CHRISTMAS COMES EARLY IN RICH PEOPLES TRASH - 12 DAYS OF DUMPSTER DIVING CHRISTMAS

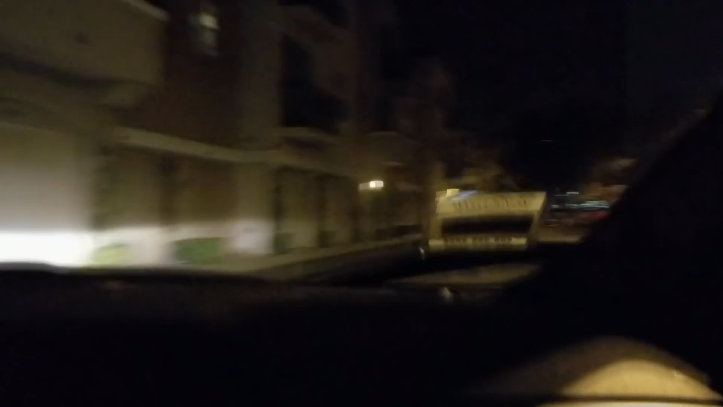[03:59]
All right, guys, this might be quick because there was people around just a second ago. It's around that dinner time-ish time. There's a bicycle.
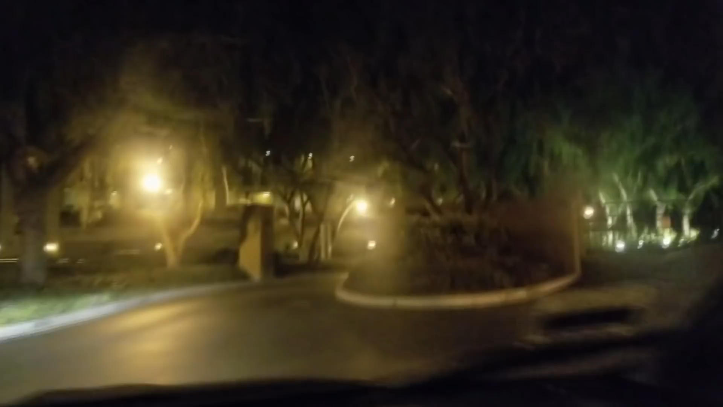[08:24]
Well, what I thought was a coffee table was actually an outdoor table slash bench type thing that we saw.
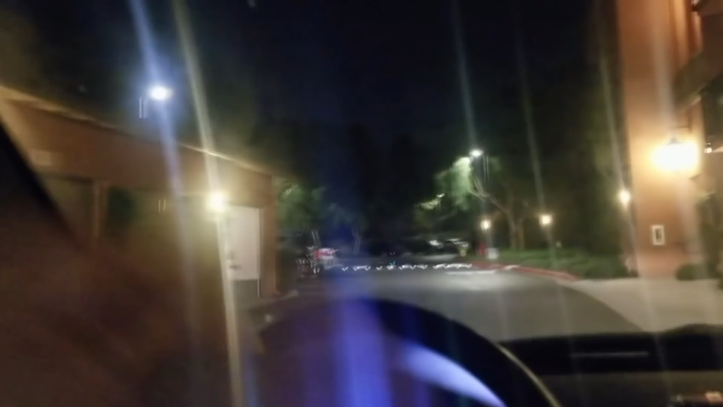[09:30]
Hold on, it It's around the corner.